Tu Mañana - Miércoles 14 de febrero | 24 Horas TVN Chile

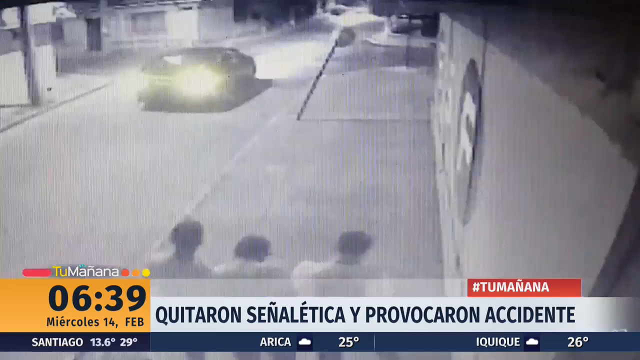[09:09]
Estos sujetos caminan de madrugada por el centro de San Fernando cuando se encuentran con este disco par.
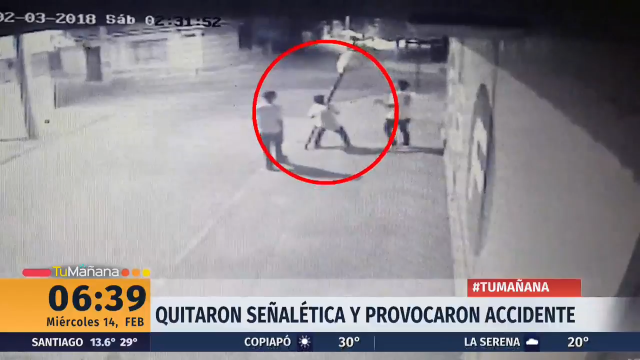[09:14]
2 jóvenes deciden dañar la estructura mientras un tercero toma fotografías con su celular. El problema se generó la mañana siguiente cuando 2 vehículos colisionaron por falta de señalización.